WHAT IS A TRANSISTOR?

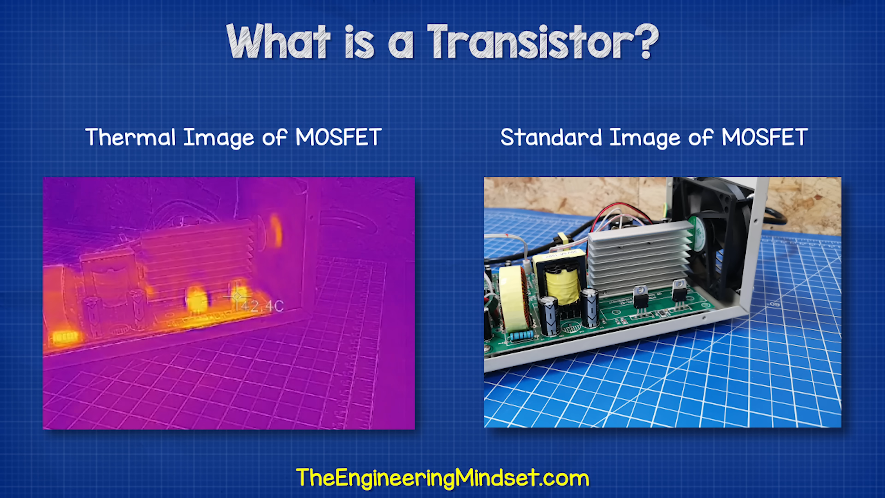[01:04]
the components quickly reach 45 degrees Celsius or 113 degrees Fahrenheit with a current of just 1.2 amps.
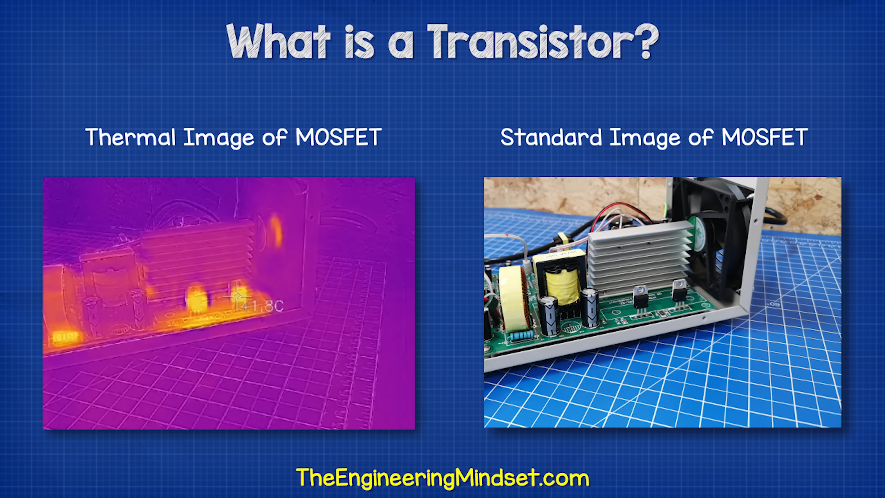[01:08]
They will become much hotter as the current increases.